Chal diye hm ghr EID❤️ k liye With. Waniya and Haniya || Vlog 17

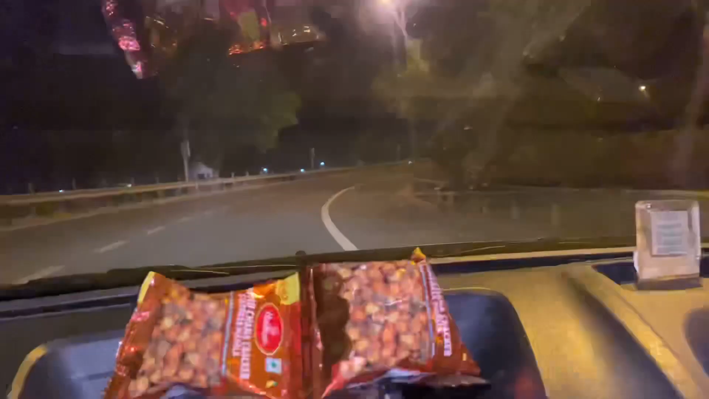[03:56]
रोगां चड़ने वाले हैं बस आगरा
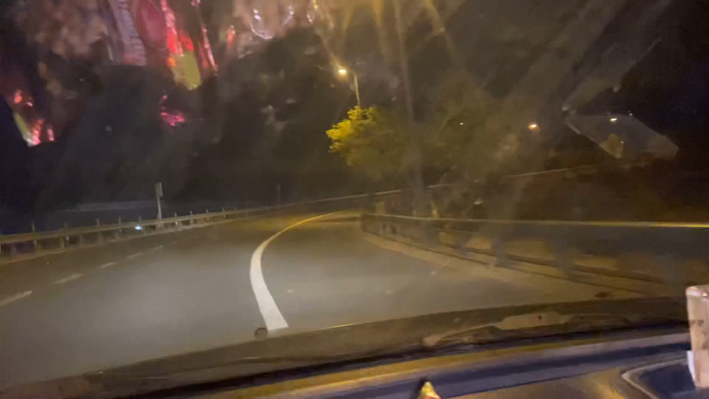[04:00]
हाईवे पे यह जो बिल्कुल राउंड दिख रहे हैं यह राउंड उसकी इंट्री है ऐसे गोल सा बिल्कुल राउंड लेकि उस पे इंट्री ले ले लेंगे उसके बास सीधा 317 किलो मेटर पे हमारा लखना हुआ जाएगा